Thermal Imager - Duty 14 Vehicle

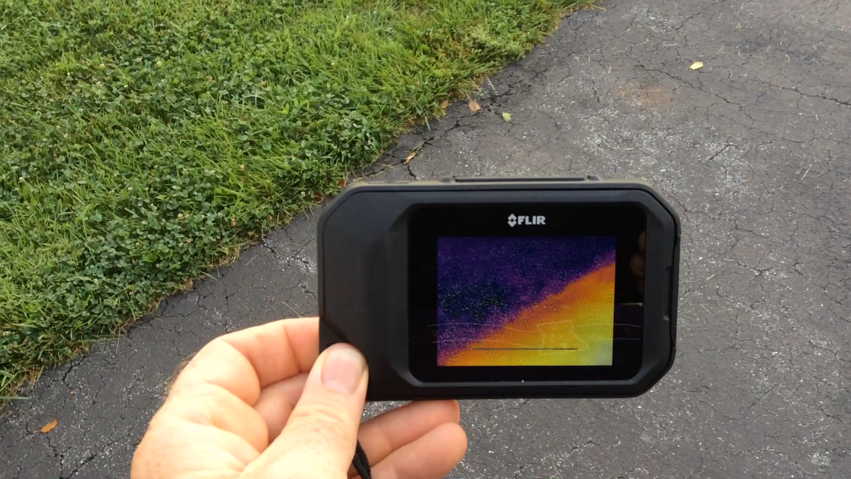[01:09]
job right you can use it to look at things outside
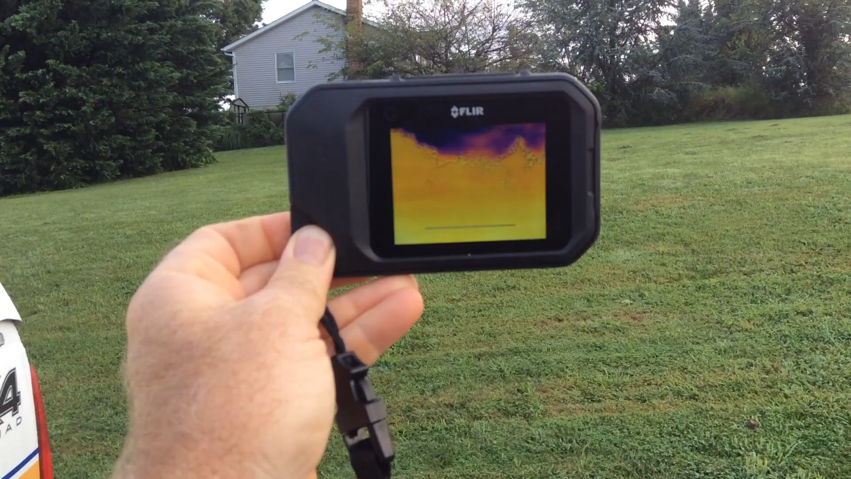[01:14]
take a look at houses do a survey
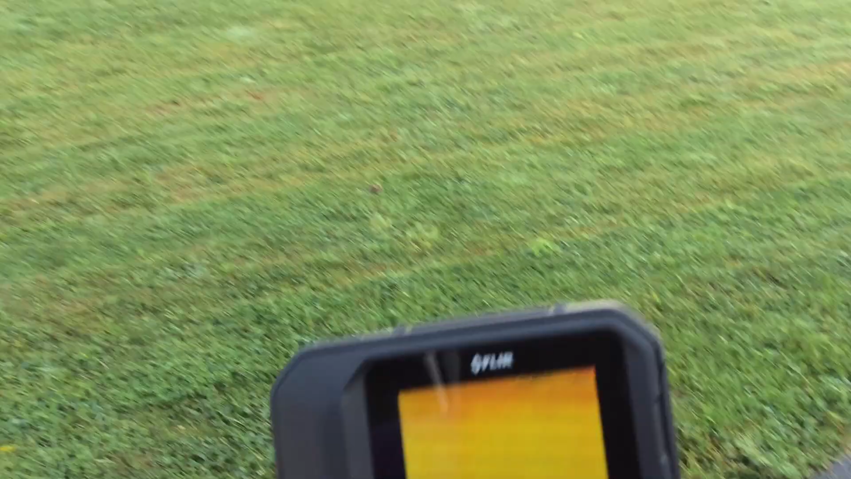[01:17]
around you could use it for overhaul outside you
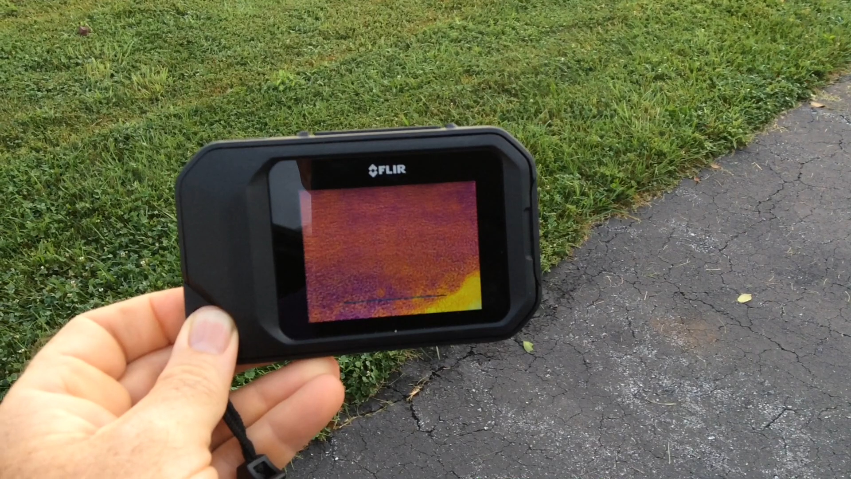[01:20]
could use it for wild land fire right brush fire grass fire trying to make sure it's out in the woods a lot of different things the other part is you could sit it on
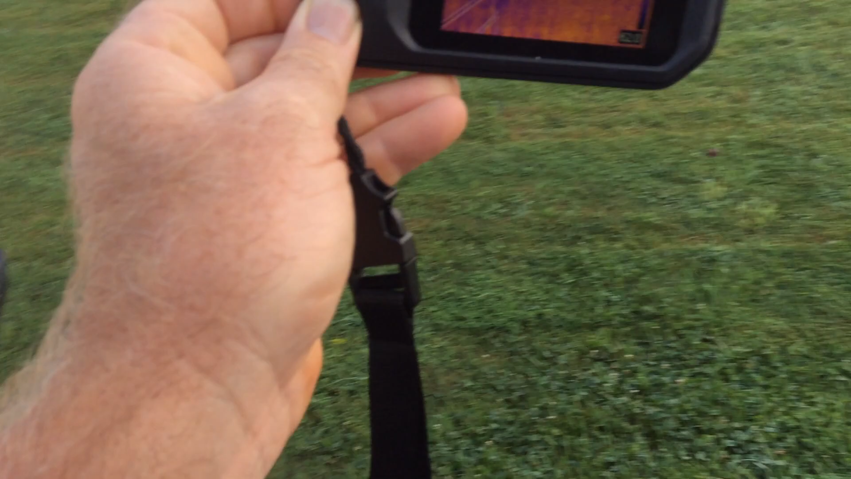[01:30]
the dash or use it in the command post to take a look outside so it's pretty simple operation we'll try to hard to video it
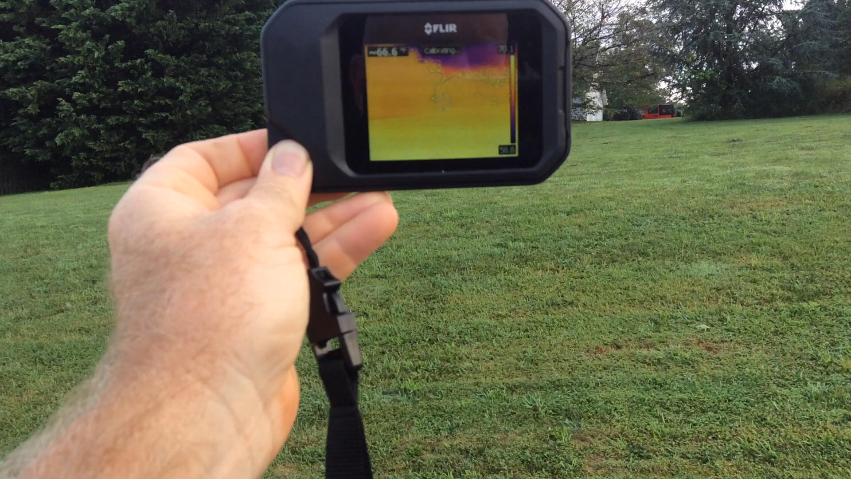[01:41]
but right we're looking at that house there you can see a some heat signature around it it's just hard to take a video of the
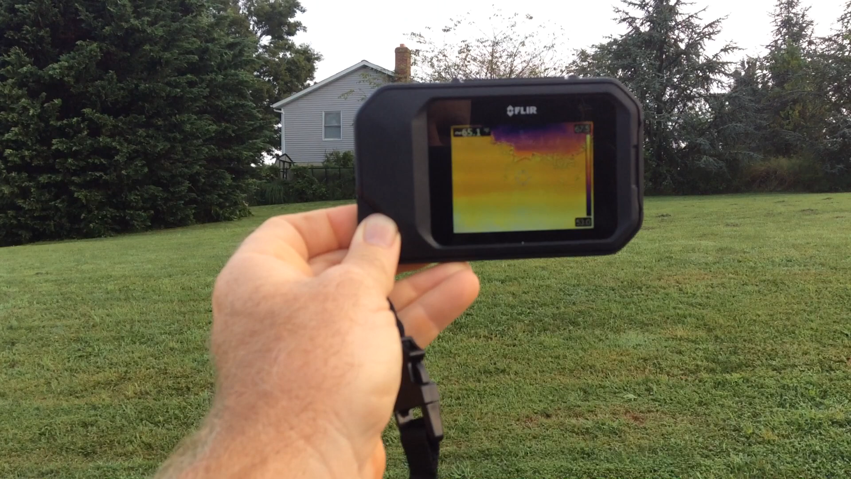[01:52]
image or camera it does have a touch screen so
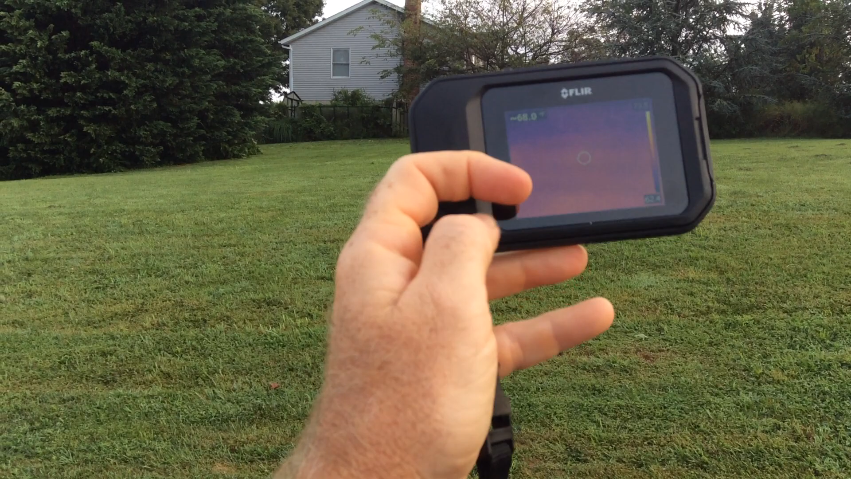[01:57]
this touch screen does different things and you can change what
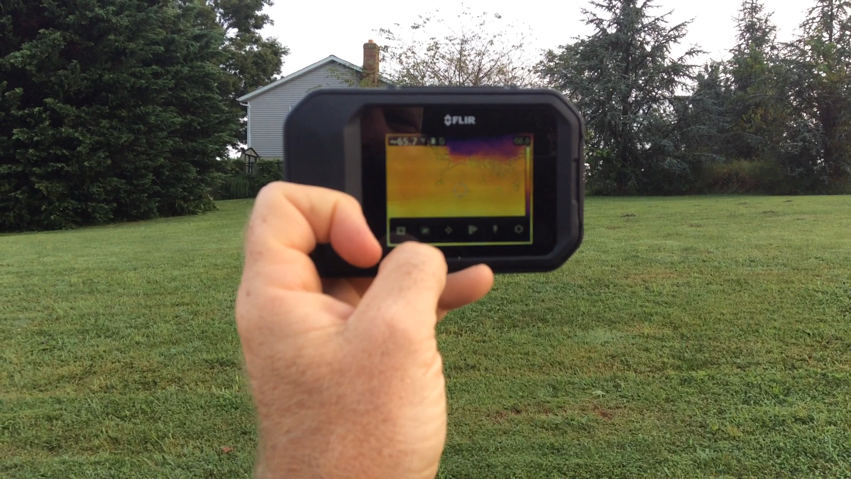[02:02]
you're looking at so i can change it to a camera
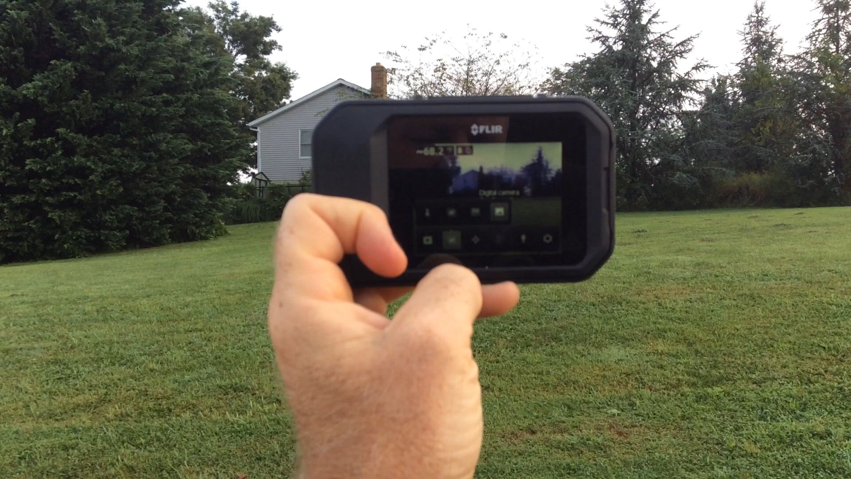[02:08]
so that's pretty nice so in other words if you wanted to look at it as an imager and
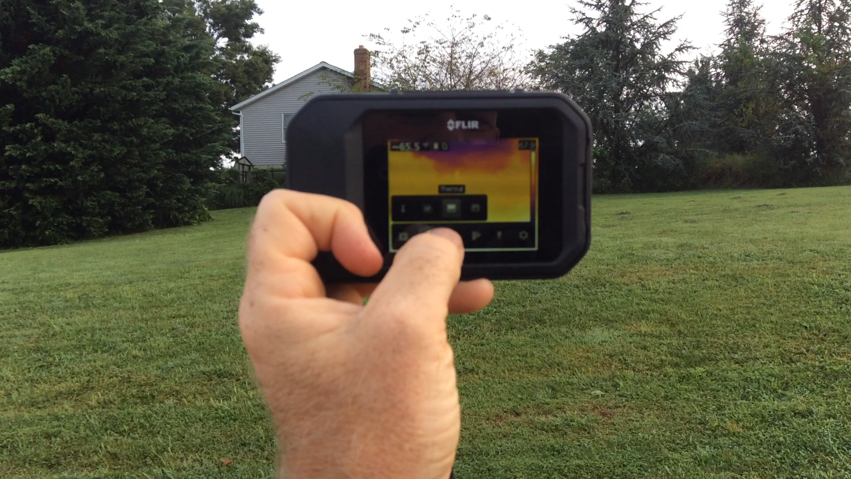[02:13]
he's like well i just don't know what i'm looking at i don't know what i'm looking at you